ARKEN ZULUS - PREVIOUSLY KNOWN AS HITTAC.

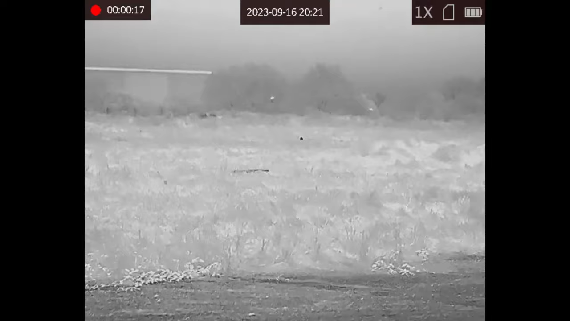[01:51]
so get a nice clear so it's between those two trees the focus is very very fine on this
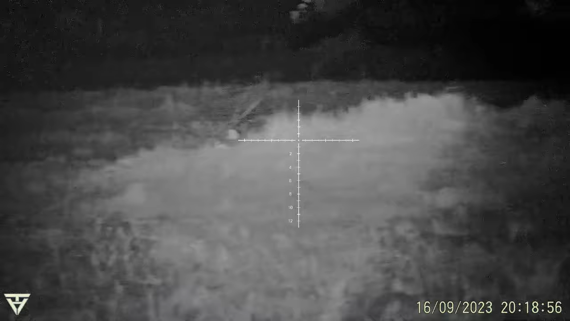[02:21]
and it does take a bit of finding I can imagine
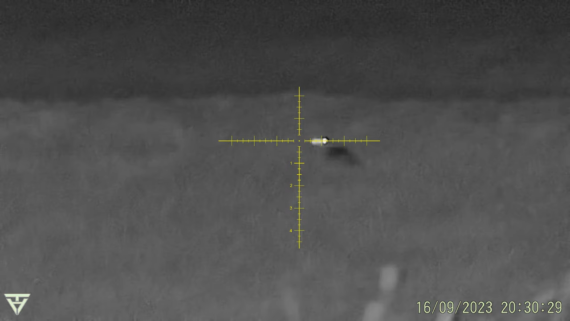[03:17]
let's go 20 times there, that's 20 times zone
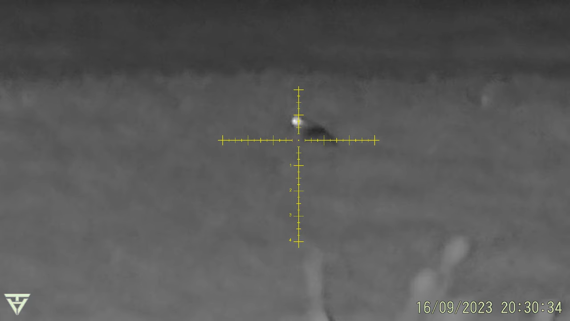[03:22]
right it's going to be a bit pixely found to be at that sort of distance go back out right there was another one somewhere just go back over to me other spotter the one that you've seen is the furthest one away, there's two more over here there's one there
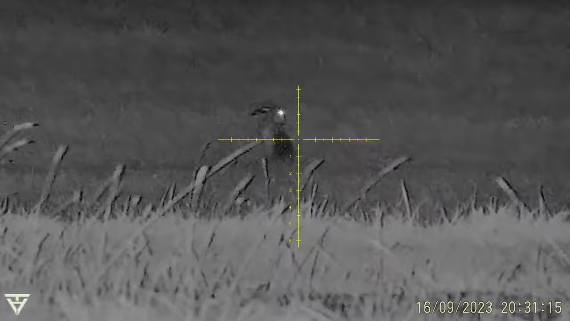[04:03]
just zoom up on that once you know where that zoom is it's easy enough to find there we go there's one more over to his right there we go
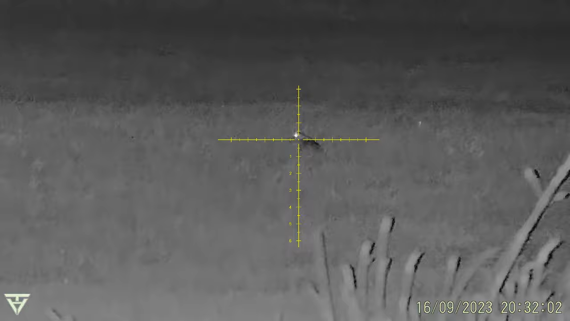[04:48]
now personally I wouldn't take that shot on that it's a bit grainy and let's zoom it right up
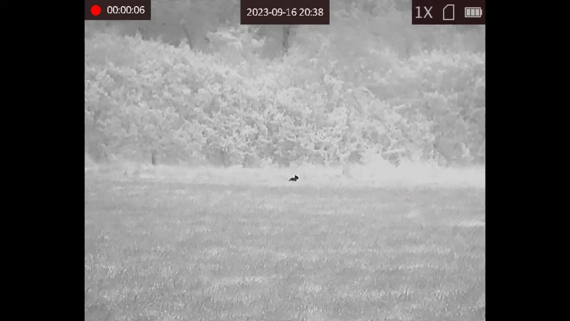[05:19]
so there's that there's that rabbit that we just saw that's 60 yards away let me have a battle around trying to find that zoom
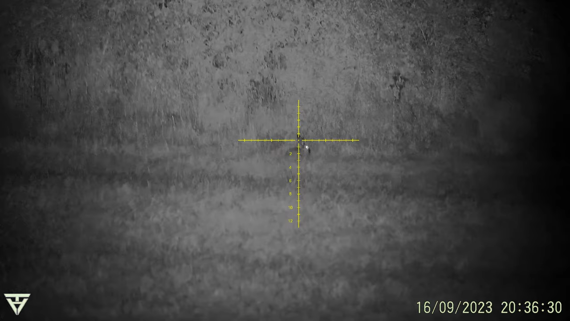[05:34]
I think that's any feedback I would give in fact it takes a bit of time to find it there we go
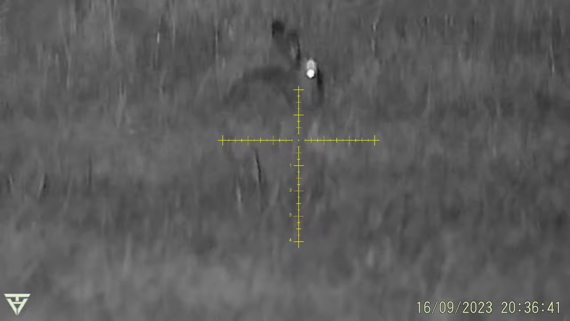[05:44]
that's 20 times zoom I'll tell you what there's not a lot wrong with that is there